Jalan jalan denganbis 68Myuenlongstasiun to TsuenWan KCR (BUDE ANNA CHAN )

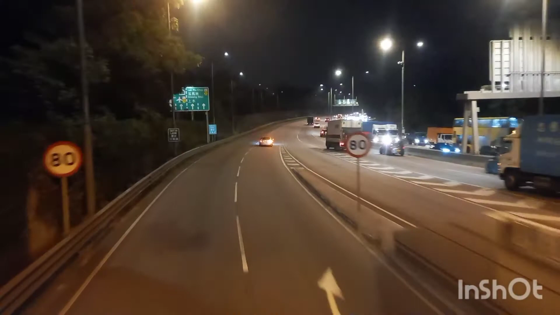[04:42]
Tailam Soito Yaitu Tailam Dono Di sana ada satu cam lagi ya Yaitu sebelumnya lanjutkan ke Junwan Yaitu cam terakhir keluar dari Yunlong Jadi kita sebelum sampai ke Junwan yang terakhir
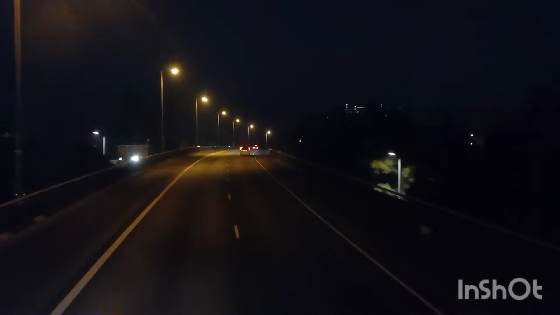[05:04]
Yaitu cam intergen Dimana
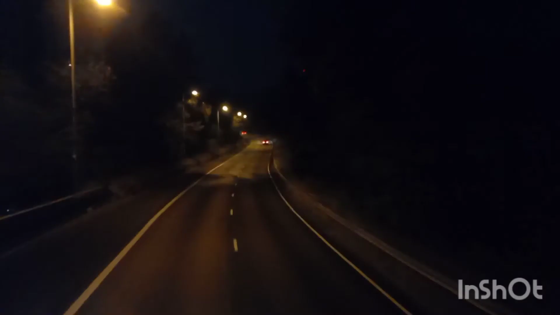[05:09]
bisa Bisa pindah jalur
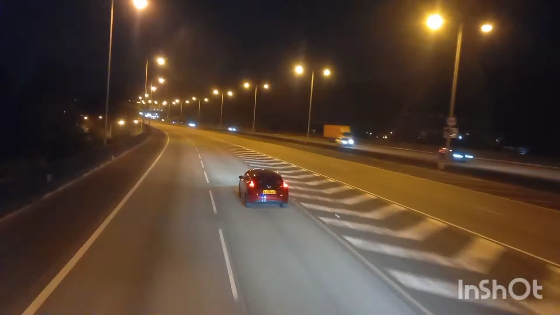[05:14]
Atau bisa pindah jurusan Kita turun di Tailam Tunnel nanti ya teman-teman ya Nah kita berjalan Sampai disini Sampai Tengah-tengah
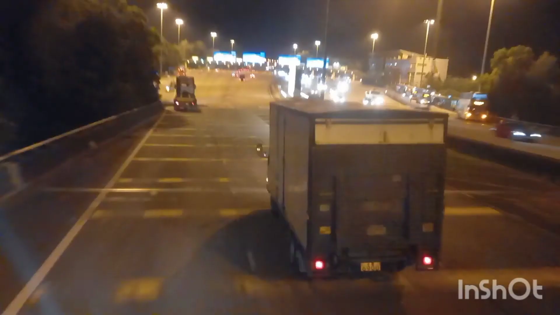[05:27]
lah ya Nah ini sudah sampai ya Ini namanya
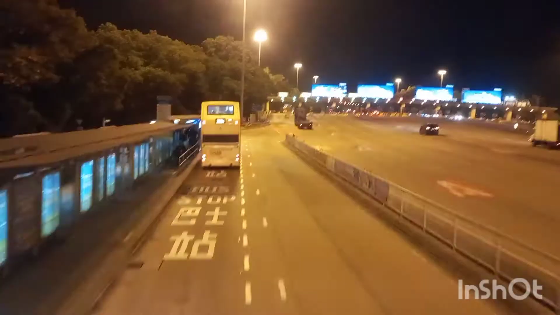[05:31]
Intergen Jadi kita bisa pindah jalur dari sini Sekarang Sudah mulai jalan lagi Masuk Gerbang Tol
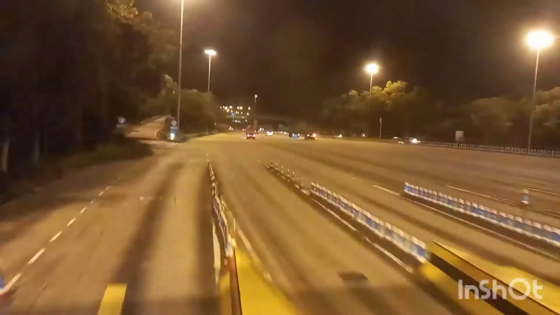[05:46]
Dari sini kita bisa Lewat lagi ke Tailam Tunnel Di Tailam Tunnel Ya Ini kita sudah mau masuk Tailam Tunnel Yaitu terowongan Terowongan Tailam ya Terowongan ini ada di bawah gunung ya teman-teman
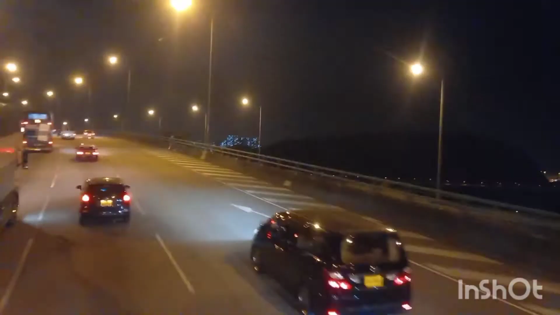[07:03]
Gunung Pemohonan Kalau sebelah kiri Tapi kalau sebelah kanan Pemandangannya bagus ya teman-teman ya Tapi karena ini malam Jadi cuma kelihatan Lampu-lampunya aja Kalau siang kita bisa melihat ya Seperti di Seperti pemandangan ke
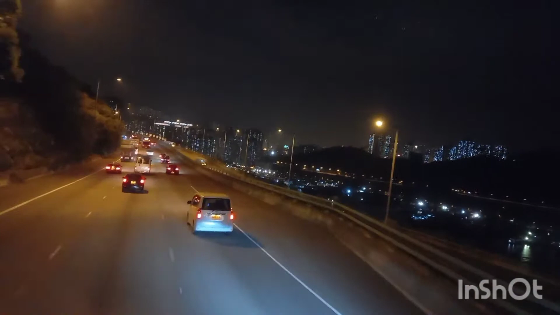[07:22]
Arapan Dara juga nih Tapi sudah bagus juga kok Sudah kelihatan ya Lampu-lampunya Itu lautan Itu teman-teman Di bawah itu Lautan Cingji ya Kita sudah masuk Tol ke Junwan
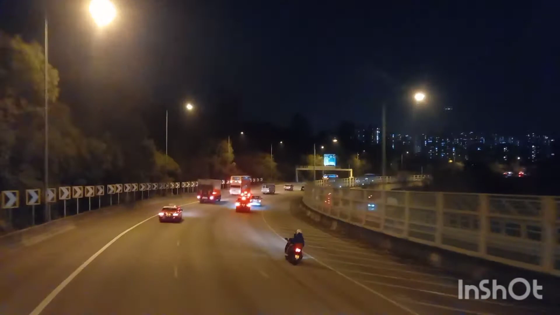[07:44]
Ini kita Sudah hampir sampai ya Sudah hampir